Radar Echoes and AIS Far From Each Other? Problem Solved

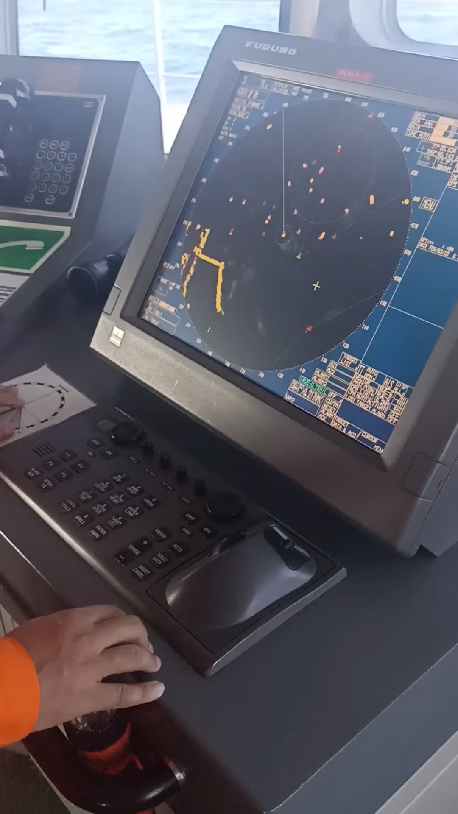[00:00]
For alignment of heading with your AIS,
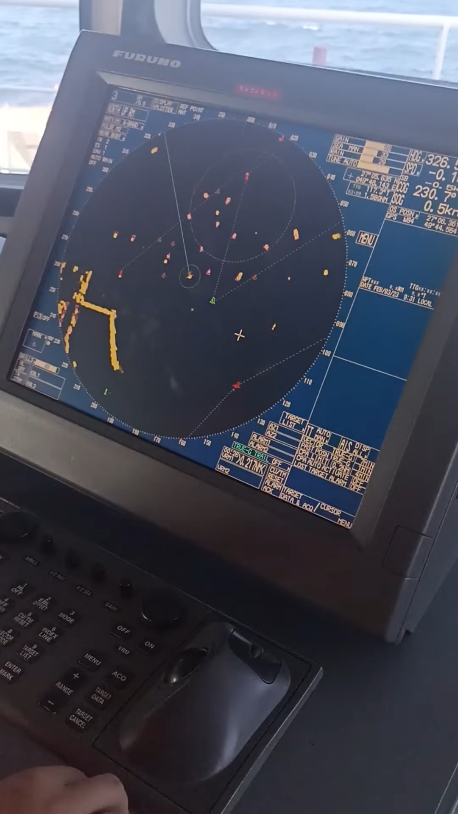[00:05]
you need to go to the settings. The settings need to go first press 1 and there will be 5 times menu.
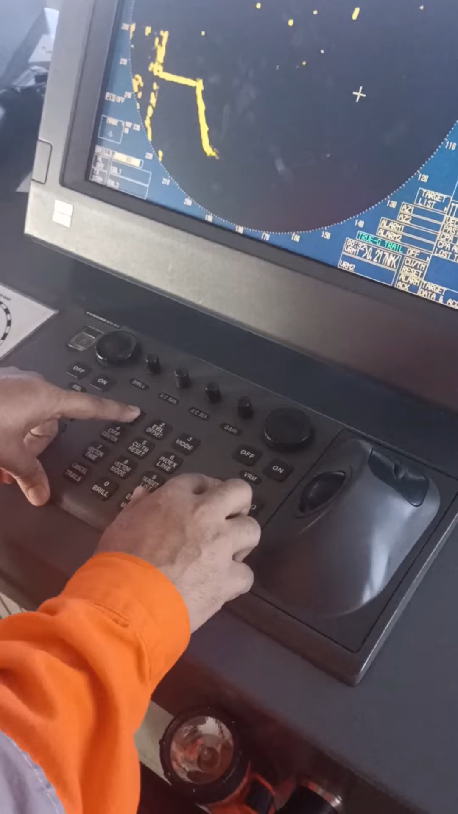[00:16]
Then this menu will appear.
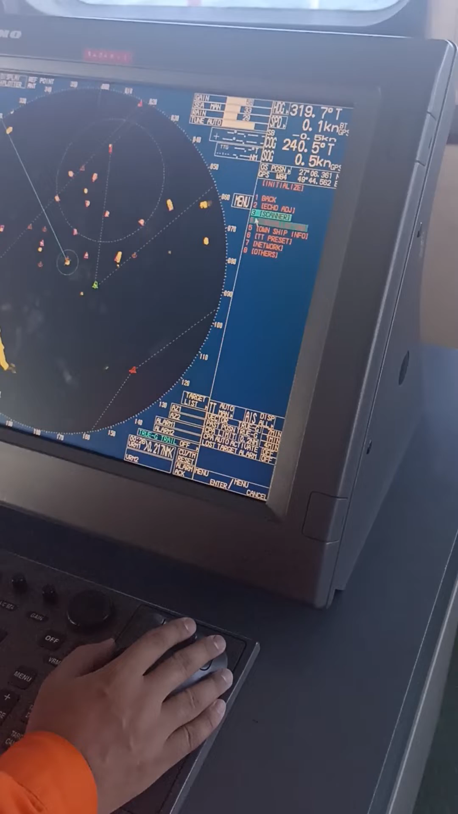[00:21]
You need to go to Eco Adjustment. 3. Head Alignment According to your Eco and AIS spot, you need to adjust the heading.
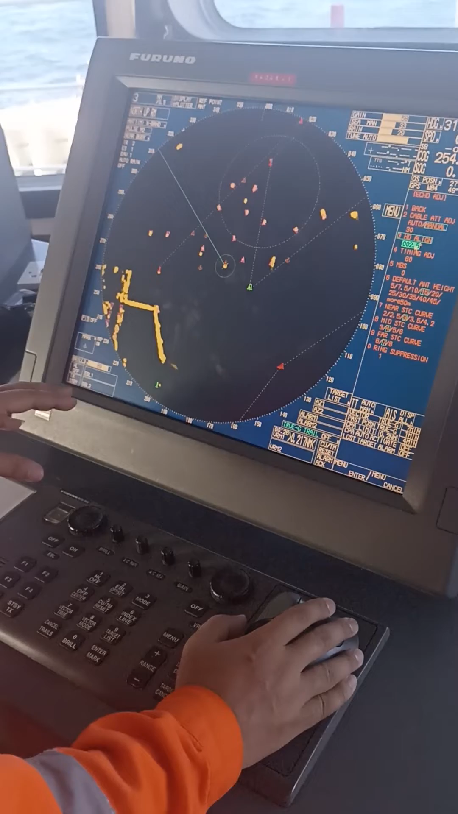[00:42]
Apply heading and this will appear. As Eco and your AIS spot.
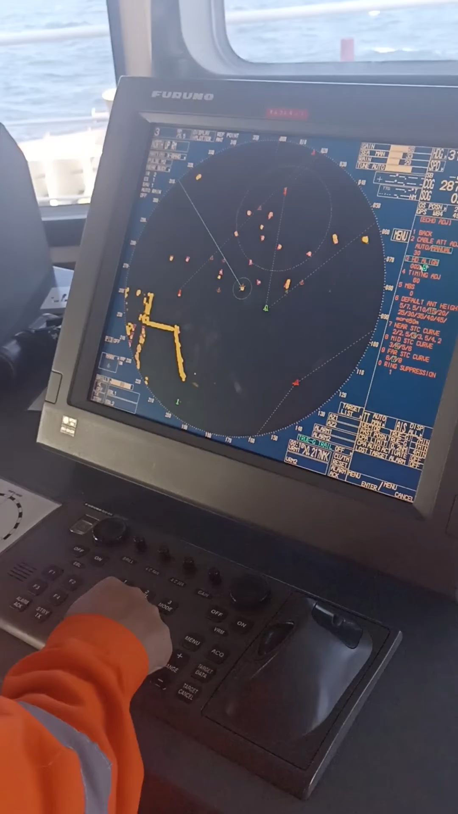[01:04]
Apply and come up from menu. Now your heading is aligned. Thank you. Thank you.